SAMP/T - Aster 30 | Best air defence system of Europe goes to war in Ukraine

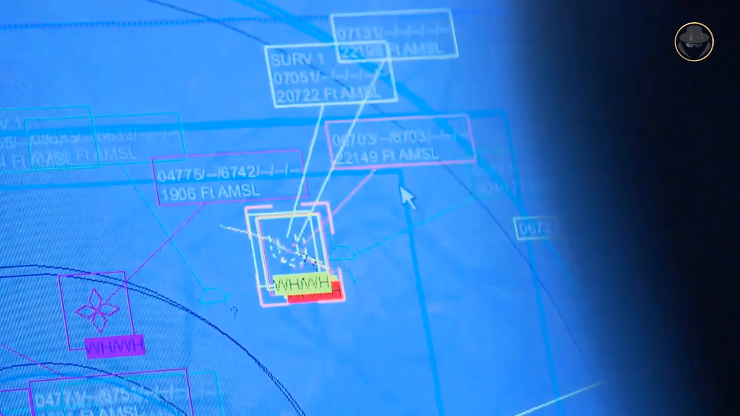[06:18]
threatening track urgency and interception rules.
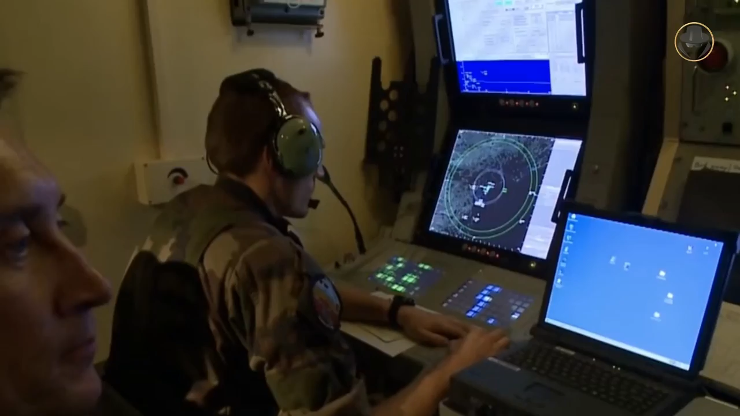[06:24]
This feature significantly reduces the workload, reaction time and number of required personnel.